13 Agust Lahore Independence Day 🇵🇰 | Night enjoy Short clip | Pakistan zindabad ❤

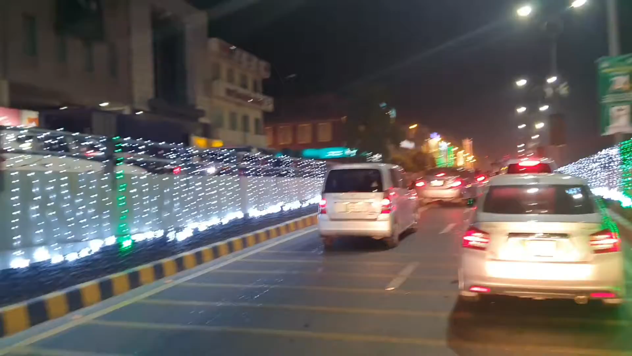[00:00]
यह बात्पर आई दिर्ए लेकिन नाकाम्याब हो रहा है और यह हम है अगर
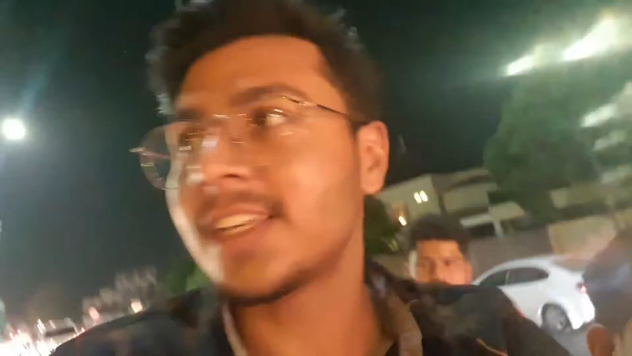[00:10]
इसी तरह काम चलता रहा फीलोग बिलकुल नी बनेगा क्यों बट्टी को इस भी को इस तरह कर रहा है
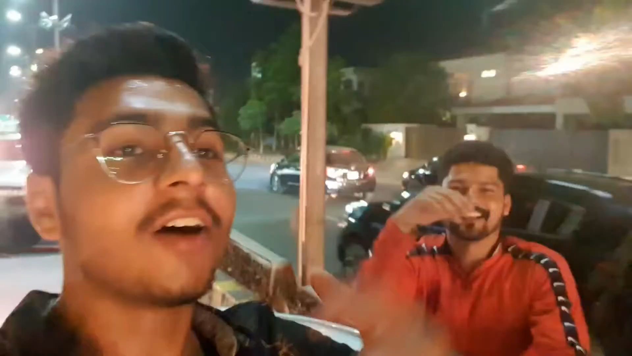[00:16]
हम यहां एंजवाय कर रहे हैं और इत्ली ट्रफिक जैने यह
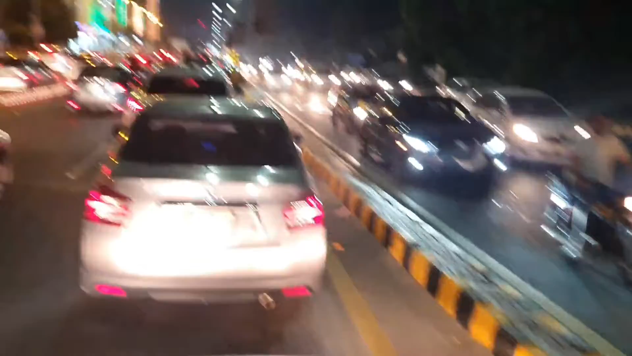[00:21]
एन यह हम हैं और यह देखें ट्र